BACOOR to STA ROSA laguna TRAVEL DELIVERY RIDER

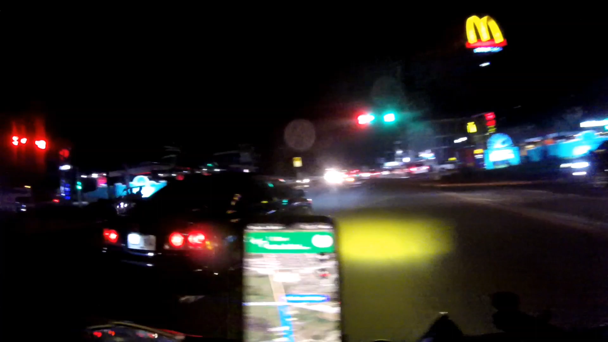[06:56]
Lapit na tayo sa drop-off mga lods. Ano na tayo dito? Kakaliwa na tayo. Alang minutes na lang mga lods, nasa drop-offs na tayo. At medyo
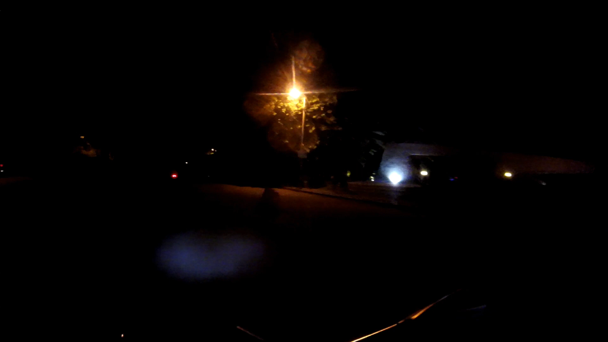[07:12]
sobrang dilim dito sa boundary ng Santa Rosa mga lods. Ingat lang tayo dito pag kayo napadaan mga lods at maraming mga barrier.
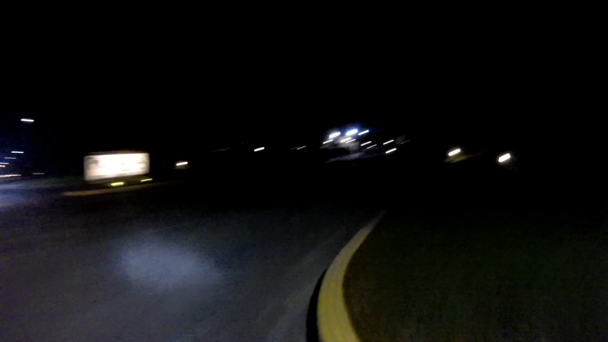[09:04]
Ito na mga lods, kakanan na tayo dito, malapit na yung ating pagdideliveran mga lods.
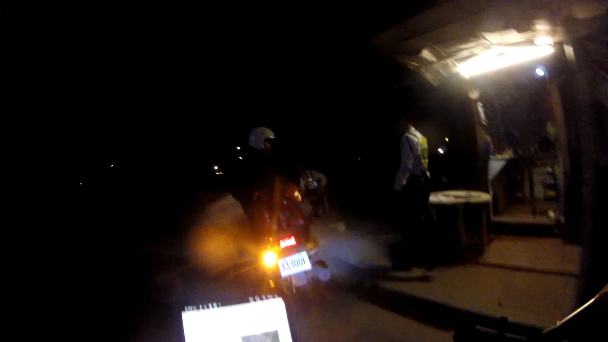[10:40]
At ayun na nga mga lods, nakapasok na tayo sa gate 1.
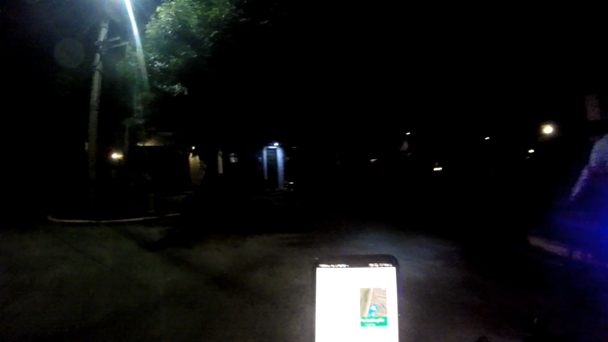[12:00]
At ayun na nga mga lods, nandito na tayo sa bahay ng pagdi-deliveran natin mga lods.